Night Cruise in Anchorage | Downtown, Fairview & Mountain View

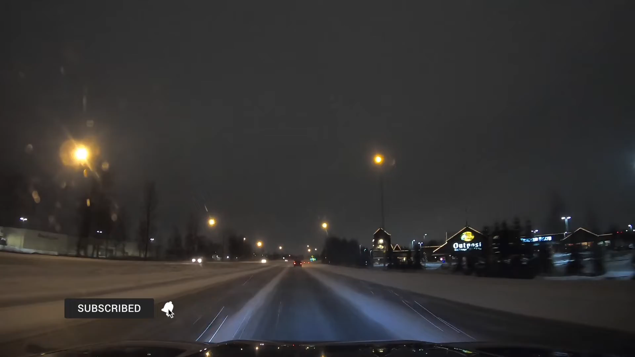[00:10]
Snow's starting to come down right now. Happy Thanksgiving to everyone. We're broadcasting live from Anchorage. Looks like we got some snowfall right now. It wasn't snow on the east side. We're coming towards the downtown section now. You guys can probably hear the snow peckling on the windshield here.
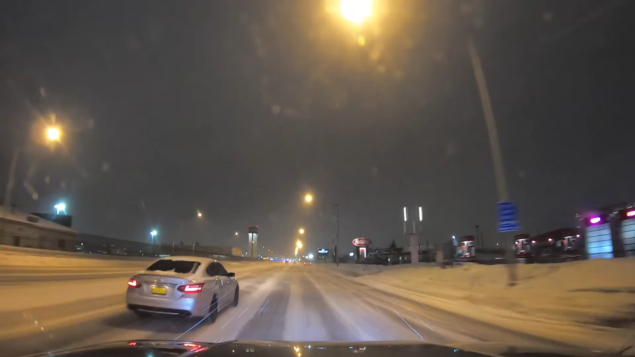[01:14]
It wasn't snow in Mountain View and Muldoon. But now it's snowing on the east side, or on this side of town, the downtown side. It's pretty interesting. Right here in Fifth Avenue, hopefully you guys can see. Sounds almost like hail, yeah.
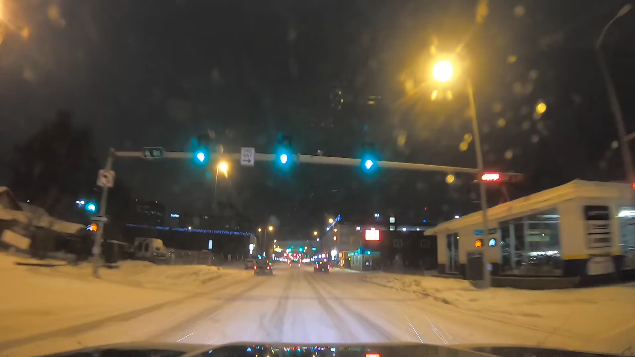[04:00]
Happy Thanksgiving, James. Happy Thanksgiving to everyone that's watching the broadcast here. Let me know where you guys are watching from. I know a lot of you guys are from Alaska, but I know we do have a lot of outside viewers too. Right now we're on Fifth Avenue here. You guys can see in the view in front of us, and we're just gonna take a look around here and see what's popping. We got a lot of traffic or a lot of cars on the sidewalks here, so I wonder if they're at the restaurants.
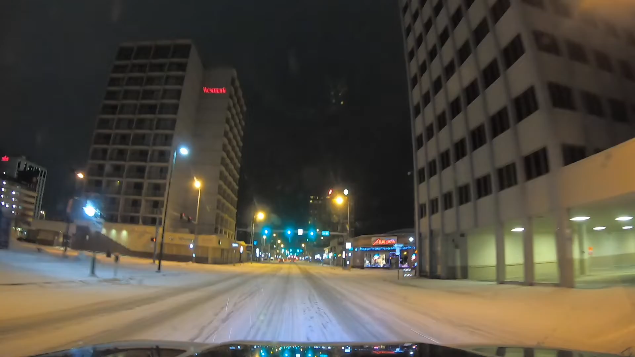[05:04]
I should have pulled over and get it out of the road here. Alright, there's no traffic here, man. Whoa! So free tonight in downtown. I think I might come back...
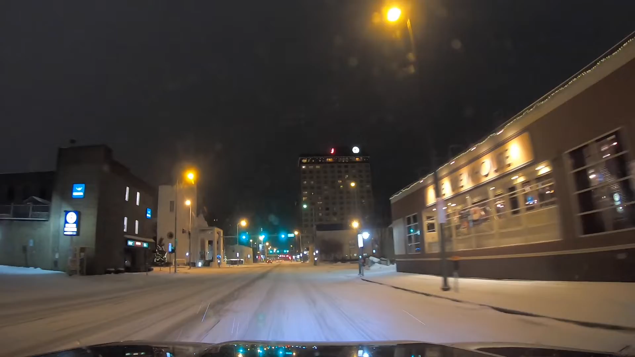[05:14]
I think I might come back here later on tonight and do some filming when it's completely dead out here, so we'll see about that. Alright, anything going on 4th Avenue here? 4th Avenue? All the restaurants are closed right now. And all the restaurants are closed. All states are on curfew. Locked down by 10 p.m. doors till 10 a.m. Oh, you have to do this section. That's not...
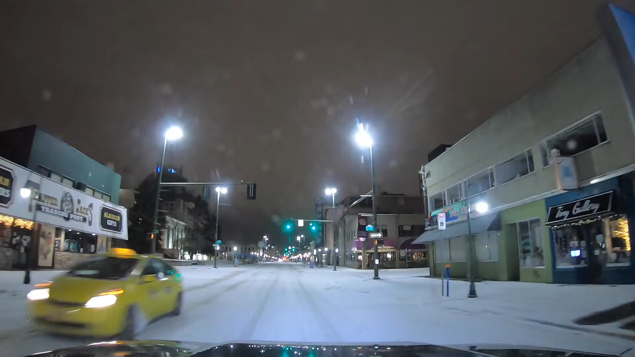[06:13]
Well, there it is, guys. 4th Avenue. Nothing much going on tonight here. 4th Avenue. Nice and quiet. I'm looking down G Street here.
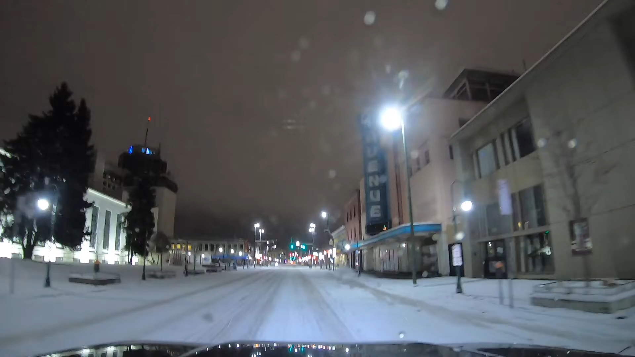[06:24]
G Street's completely dead. It has fresh snow on the street. Not a single tire track. Here we are on 4th Avenue. La, la, la, la, la. All right, let me catch up on the comments here. I haven't seen you guys' comments. Happy birthday. Oh, happy Thanksgiving. Miss Hall. Hello, Melina. How you doing? Vegas. Spokane. Hello, Tina. What's up, James? Thank you. Thank you.
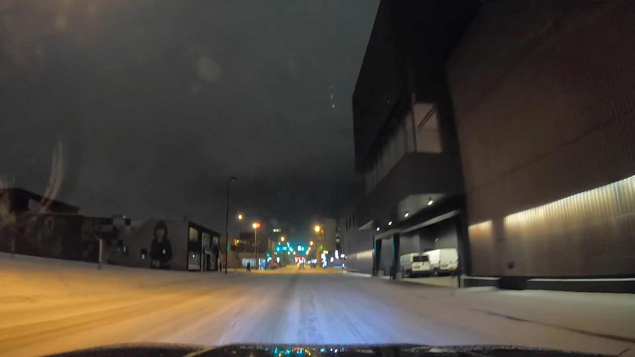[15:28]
Man, it's really nice and quiet out now. Bicycles, really nice. It's really hard to ride your bicycle out here unless you have like a fat bike or unless you're like on the pavement.
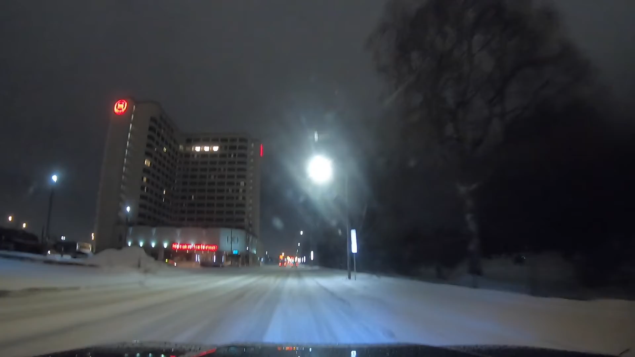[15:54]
Fargo's right here. I was telling you guys about how there's always a lot of vagrant.
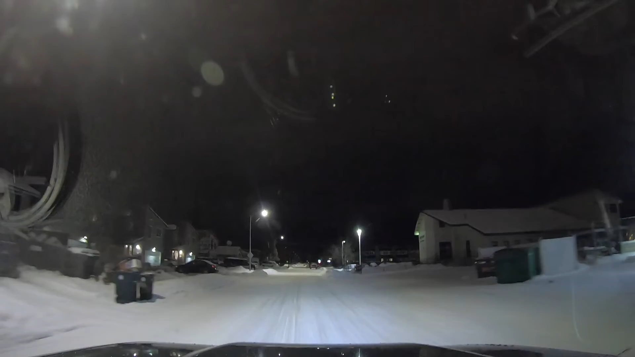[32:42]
So right now we're in the residential area of Mountain View. A lot of mix of apartments and houses. a lot of new houses has been built here, so I've been really surprised, man. Mountain View has been a grown community in my eyes. A lot of new houses and lots of new apartments have gone up in the last couple years here, so that's progress in my opinion.